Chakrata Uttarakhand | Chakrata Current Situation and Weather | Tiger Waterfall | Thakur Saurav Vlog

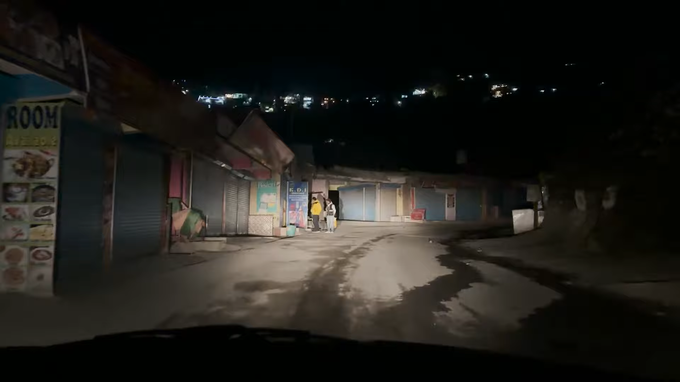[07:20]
Here we are, जहां पर की कैंपटी फॉल के पास पहुंच चुके हैं। ये पूरी मार्केट जो है वो कैंपटी फॉल वालों की है, और ये पूरी मार्केट में आप जैसे कि डे टाइम में आओगे ना तो जगह भी नहीं मिलेगी।